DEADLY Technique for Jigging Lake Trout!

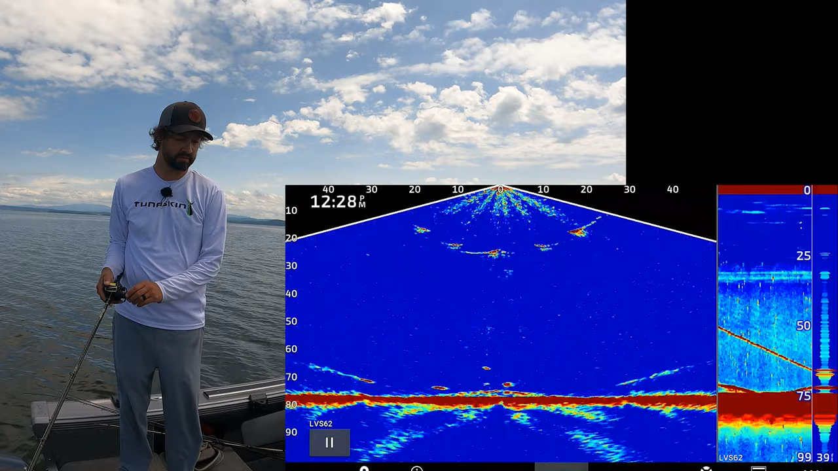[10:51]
It's a little bit easier on your wrist at the end of the day. It's just a more comfortable ergonomic position. But most of the time, if we're going for smaller fish, I'll use spinning gear. I'll use like a 2500 size reel. Oh, got one coming up to me right now. Changes mine. And I want to play a cat and mouse with these fish.
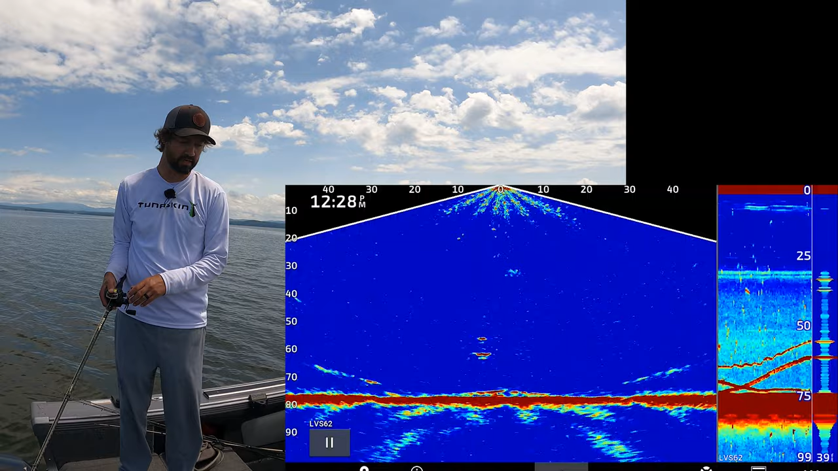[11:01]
I want to kind of match their speed as much as possible. And I'm staring at my screen. Now, a lot of people think that's not fishing,
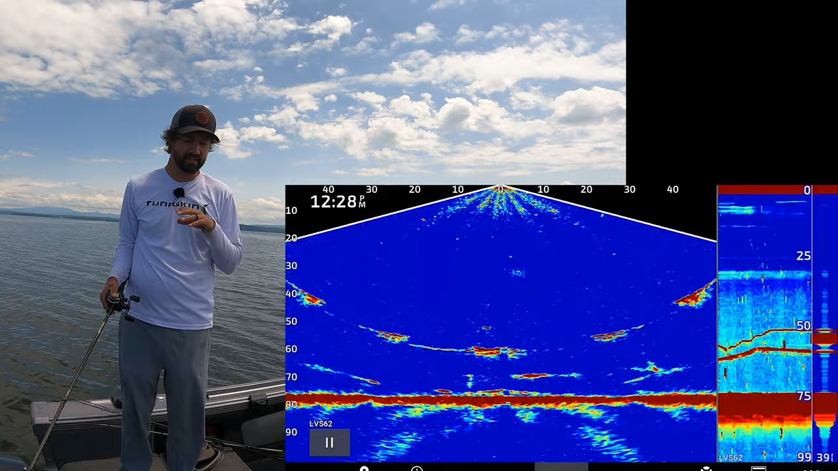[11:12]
but as far as you're concerned, like adrenaline rush wise, a lot of people fish for the adrenaline rush. This is an adrenaline rush the entire time. I'm messing with these fish. I'm playing with these fish. It's not just blind. Ooh. Got another one. That one came back for it three times. So don't always give up and like go limp. You want to make sure that you're prepared for that fish to come back. So just keep reeling. That's another big fish.
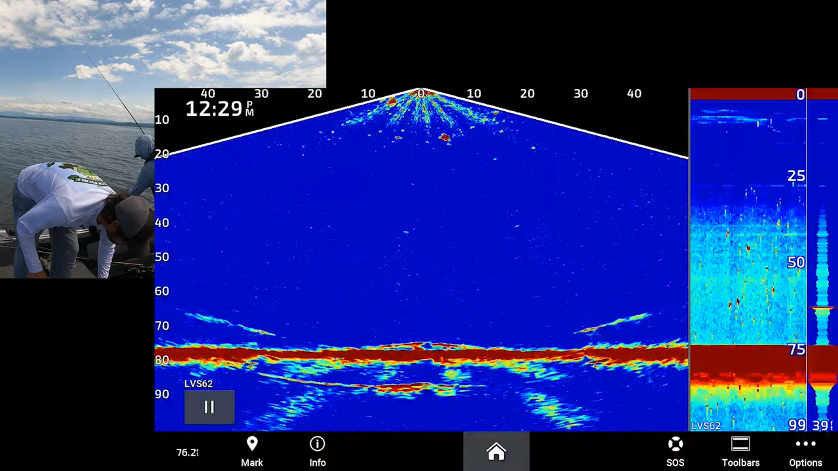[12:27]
That's the easiest one to do. So our gain is 70. We want to set our height to manual.
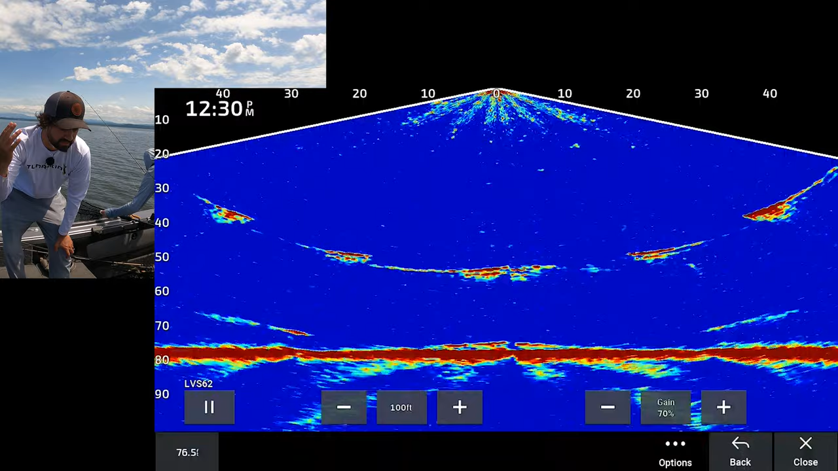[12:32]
So right now we're at 100. So in our setup, appearance, color scheme is blue. It's just really, it's a really poppy color.
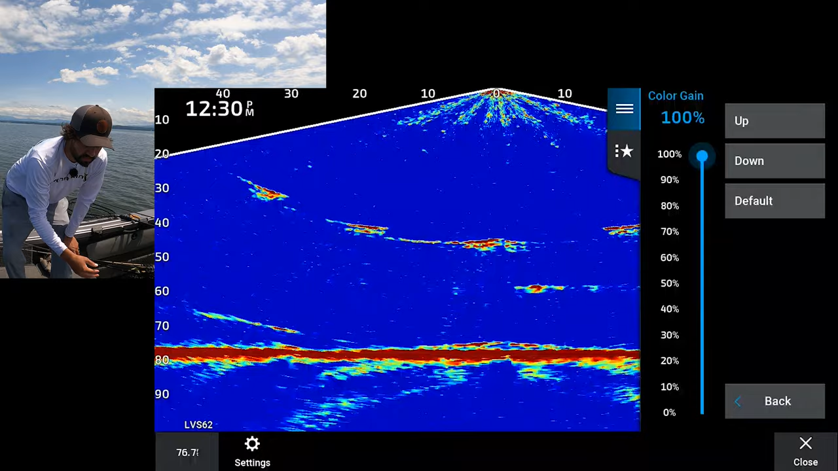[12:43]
Color gain's maxed out at 100. Go back, insulation. I'm in downwards mode for those people who care. And then I have stabilization in auto. Focus is in fresh water.
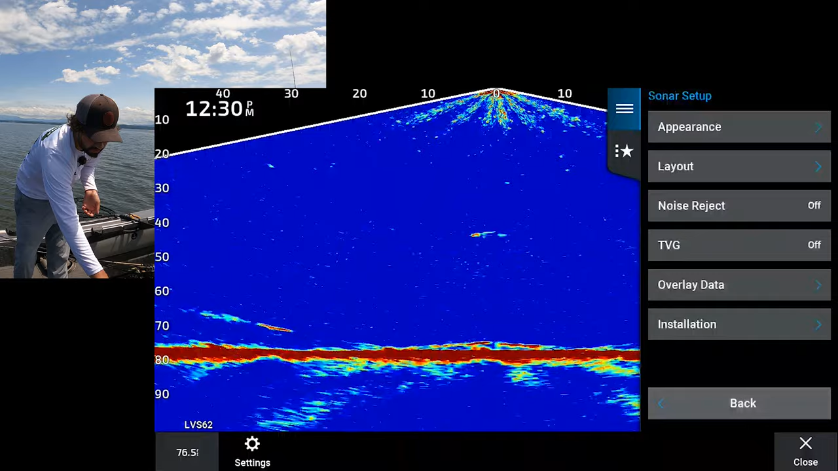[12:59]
Noise rejection's off and TVG is off, so time varying gain.
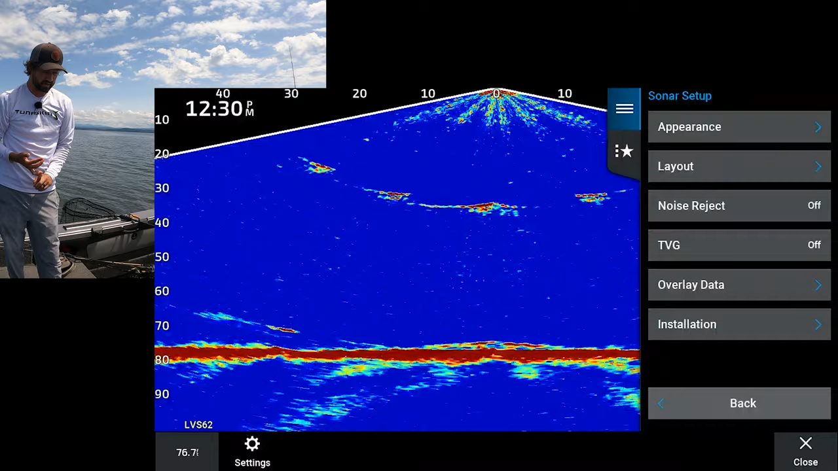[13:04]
I like my unit as fast as possible. Now, if you're using 2D,
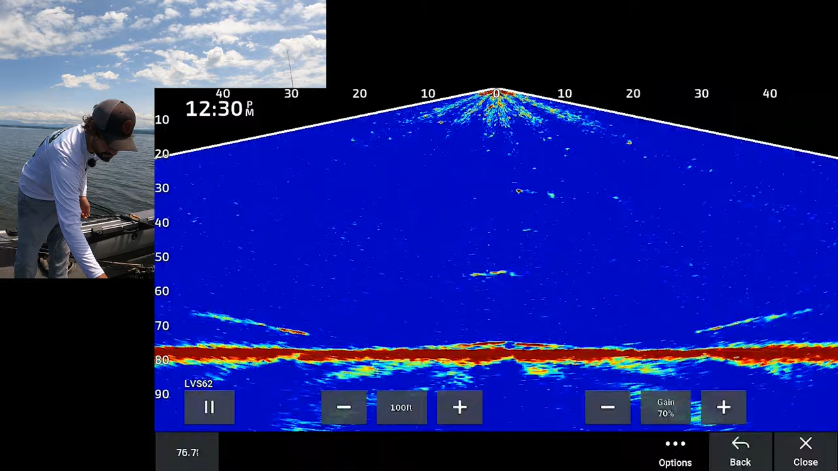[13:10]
which I'm gonna go into right now, you wanna run your 2D between 80 kilohertz, and I think it's kilohertz, 80 kilohertz or 200 kilohertz.
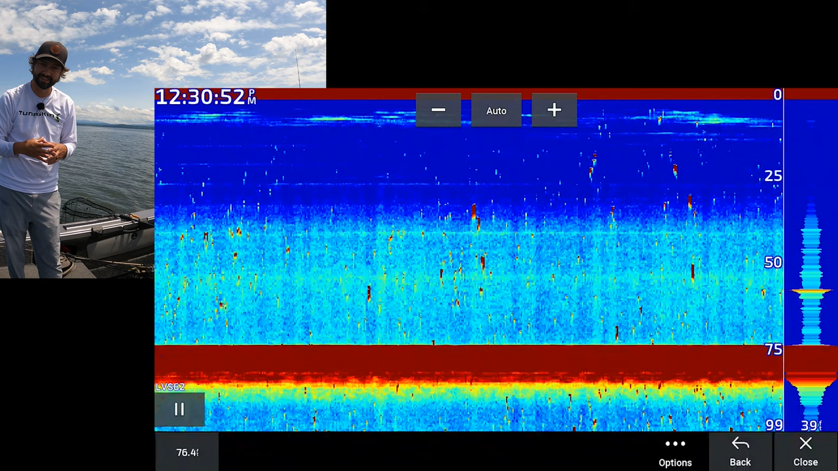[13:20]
80 will shoot down a super wide cone.
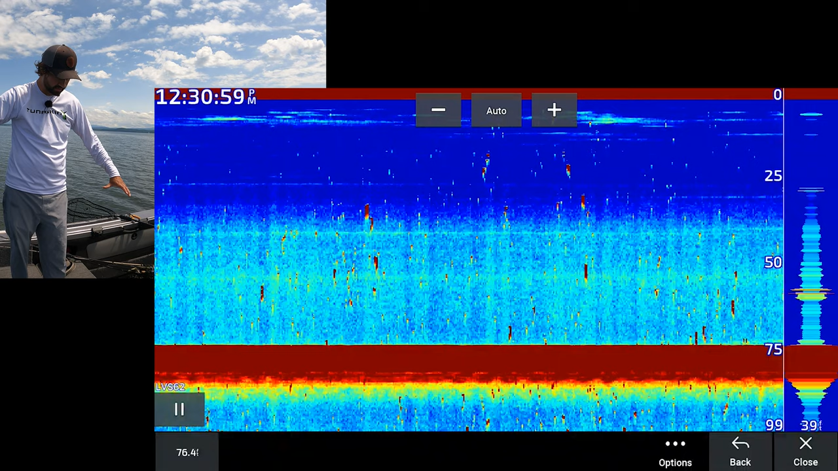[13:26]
So if you want to look at a sonar that's in the back of your boat, and a lot of them are,
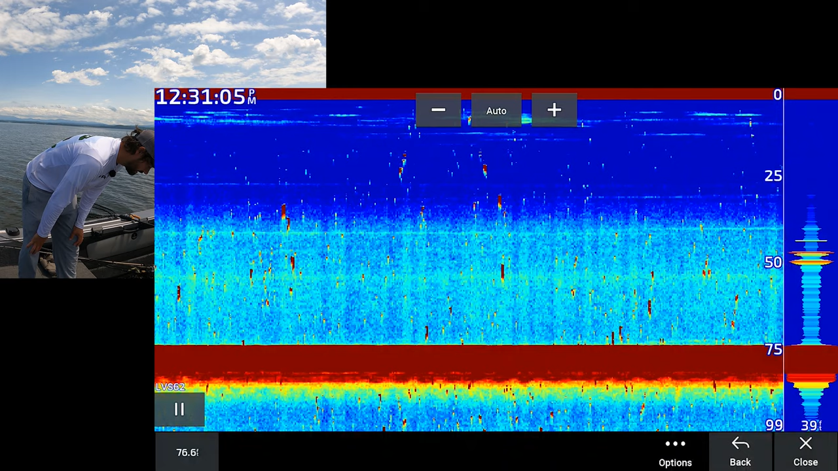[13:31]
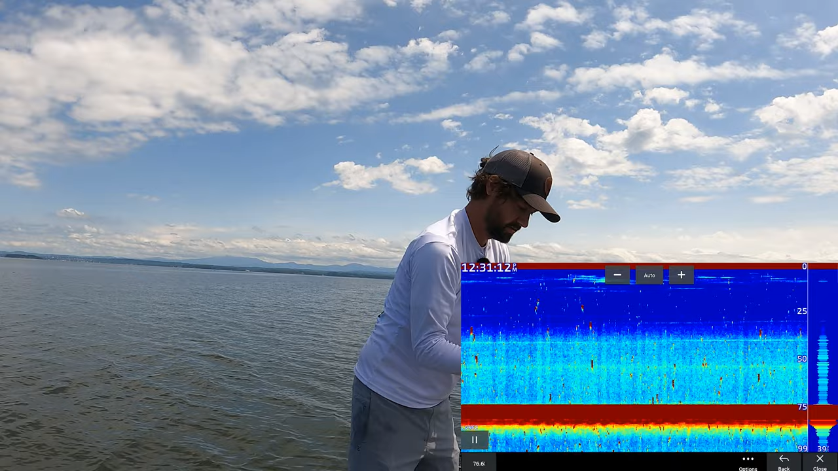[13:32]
a lot of sonars are this shape these days, you want to make sure that your sonar is parallel to the bottom or parallel to the water.
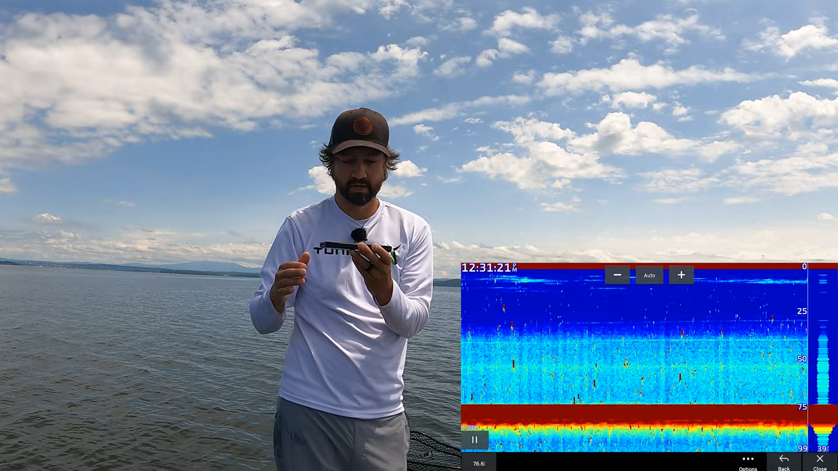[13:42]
So if your boat has a ride like this, you don't want to make sure that your, when your boat is in the water with people in it, loaded full of gear, that your sonar is not doing this or this, because that cone is going to shoot like this or like that.
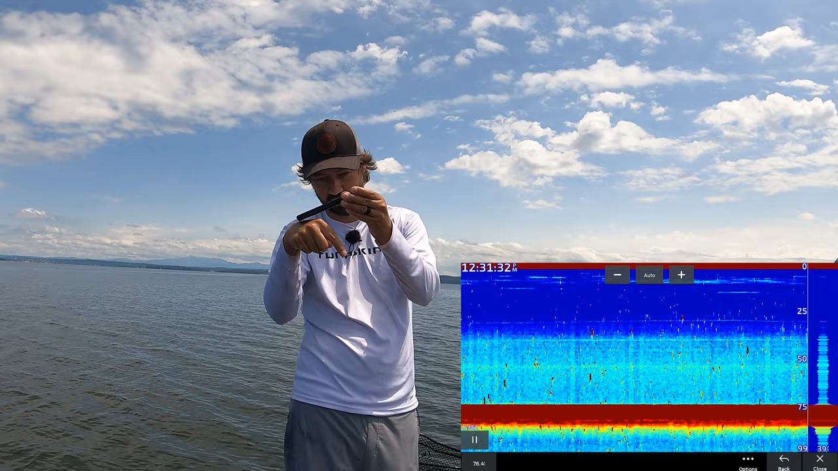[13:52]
You'll never get a clear image. So make sure you read your manual on how to set that up properly. It's very, very crucial, especially in 100 feet of water.
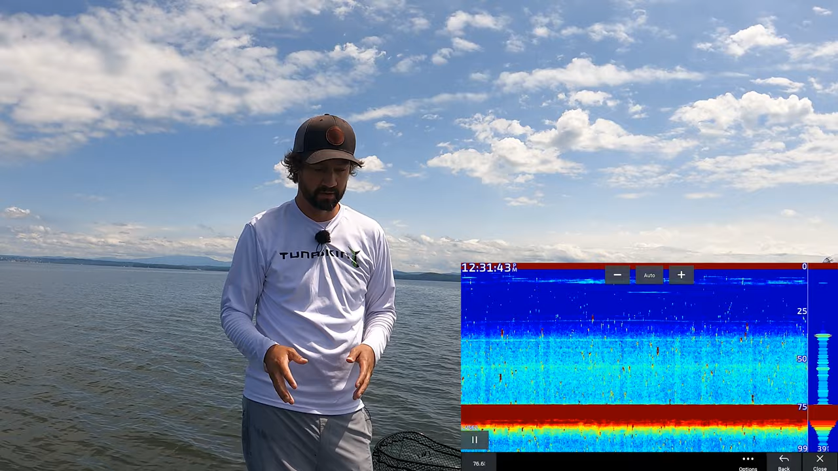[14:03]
You want to keep your line as vertical as possible. You want to run between 80 and 200, so 80 foot cone. So it's an underwater ice cream cone that shoots out in all directions. And so you're shooting a big wide area at the bottom in 100 feet. 200 is a little bit of skinnier cone, usually like 20 degrees is on average.
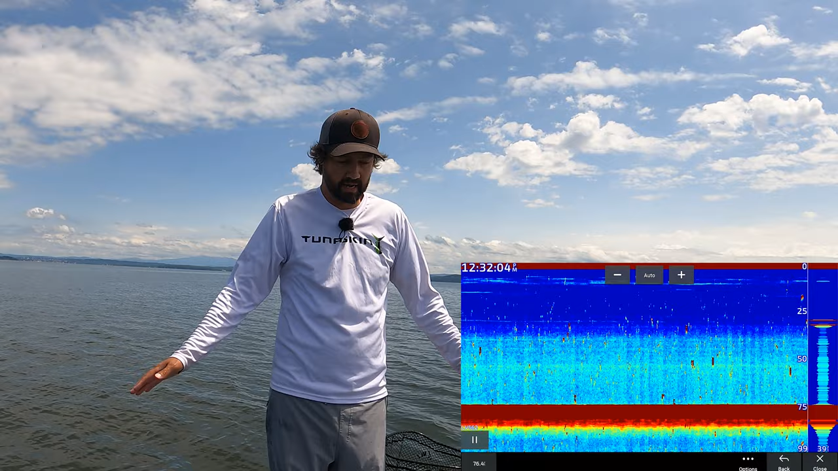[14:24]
And you can change those depending on your unit. And a couple other, one more setting. So I have my gain set on medium.
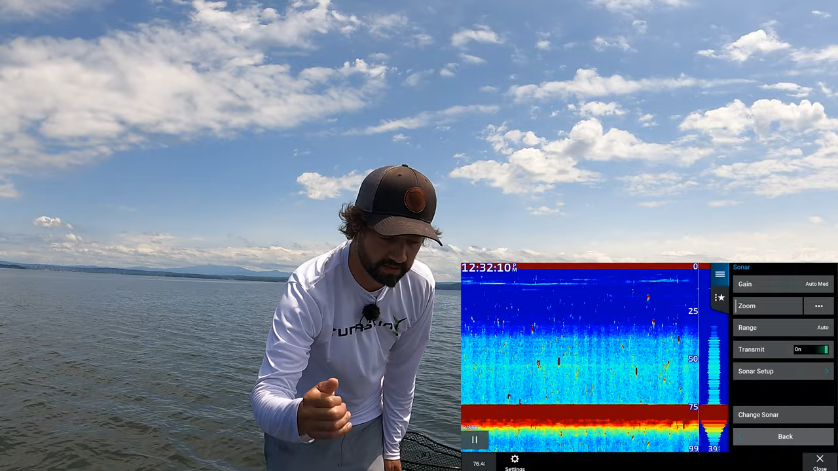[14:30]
I have my scroll speed turned up to 10. So we want that as fast as possible. We want the information as fast as possible.